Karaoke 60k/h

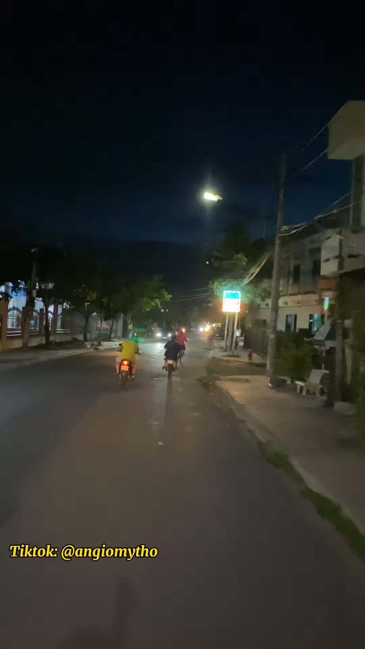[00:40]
nhìn bên tay phải có quán karaoke 770 Ở đó người ta có ghi cụ thể